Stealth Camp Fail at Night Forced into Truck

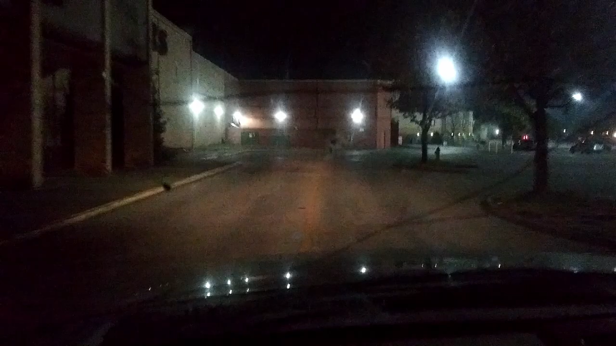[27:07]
here we have Foothills Mall um there's a lot of cars here I'm not sure